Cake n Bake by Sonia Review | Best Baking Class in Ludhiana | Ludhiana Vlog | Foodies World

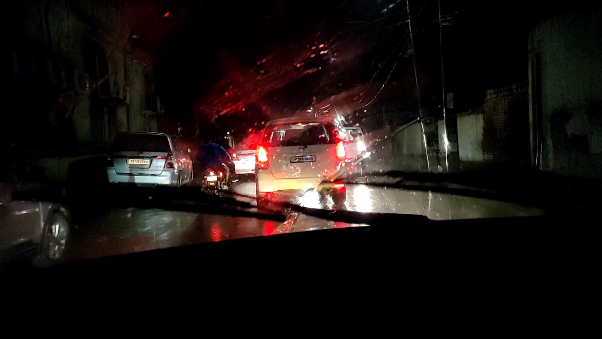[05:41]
जाए रहा था क्लास अलगादी की बहुत ज़्यादा तेज बारिश आनी शुरू हो गई होफुली मुझे कैप जल्दी मिलगी नहीं तो मैं तूरी जरह से भीग जाता